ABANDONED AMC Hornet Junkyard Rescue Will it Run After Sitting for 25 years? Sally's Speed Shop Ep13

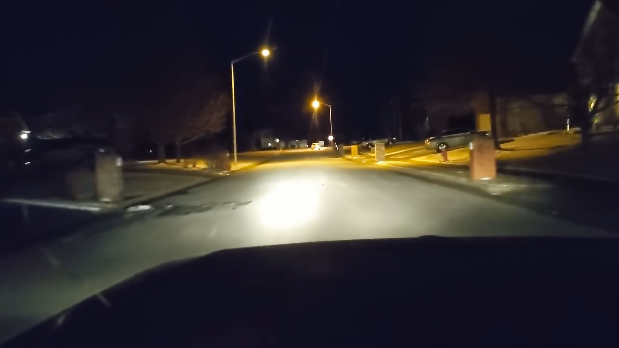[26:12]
There we go First few feet driving this car under its own power Got the alternator light on But we checked it and it's charging So no idea why that's there But uh I don't have any turn signals Here we go First time out on a real road This is so sketchy Oh, second gear How does the brakes feel?